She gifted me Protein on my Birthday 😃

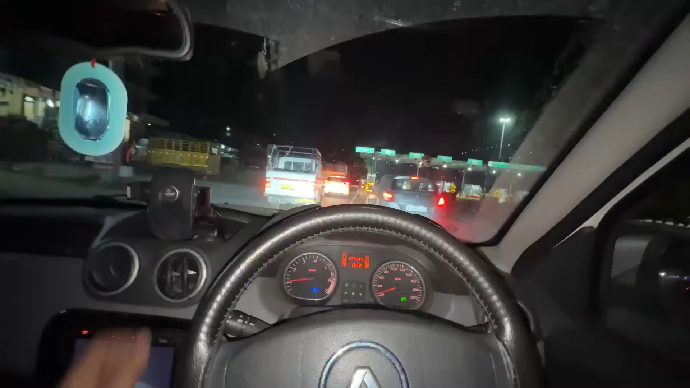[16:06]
कोली टोल प्लाजा पहुंच गए हम लोग, और यार डस्टर की ना सीरियसली बोलूंगा मैं एवरेज बहुत अच्छी है, एक तो डीजल है ना, मतलब ऐसी एवरेज है कि फुल टैंक करो आप चंडीगढ़ जाके घूम फिर के वापस आ सकते हो। कैसी लगी नंता गाड़ी? बढ़िया, बढ़िया।
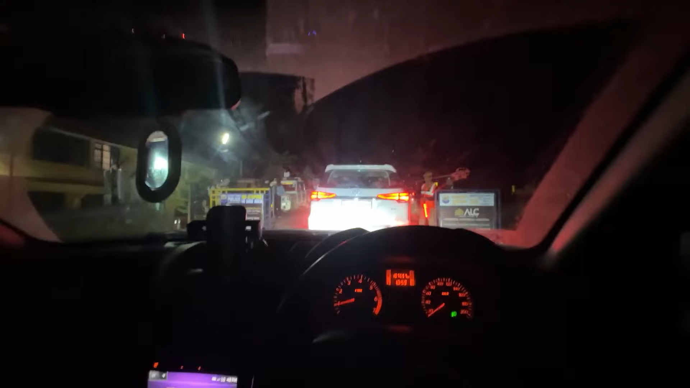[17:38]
नाका लगा हुआ है देखो, टेस्टिंग हो रही है दारू की।
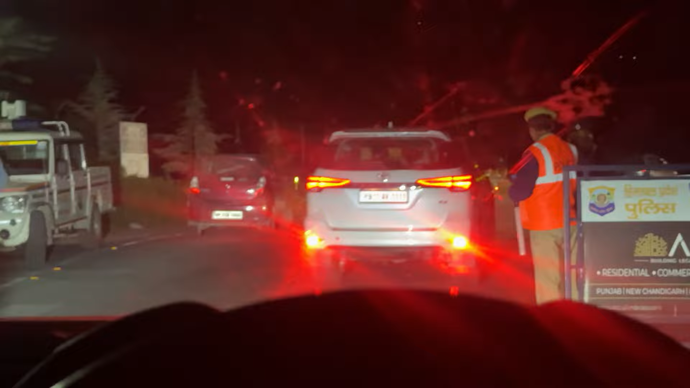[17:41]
भाई अभी आगे फॉर्च्यूनर वाले चले, ठीक है उनको रोका इन्होंने, उससे आगे एक दो गाड़ियों ने लगाई हुई थी जिन्होंने दारू पी हुई थी, फॉर्च्यूनर वालों को भी रोका इन्होंने,